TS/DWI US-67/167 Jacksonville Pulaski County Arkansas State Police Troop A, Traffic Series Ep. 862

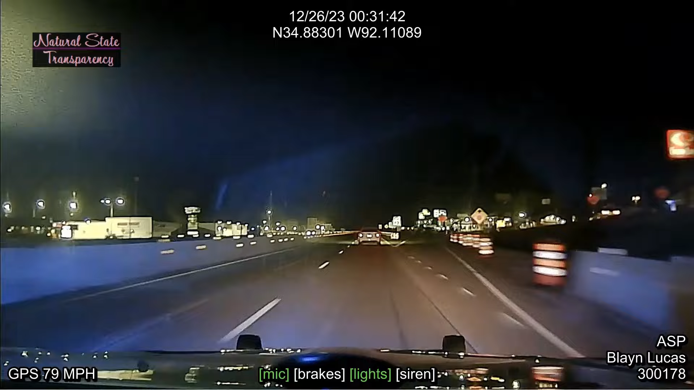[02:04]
X-ray North Tom, 710 X-ray North Tom. It's a white Toyota Corolla.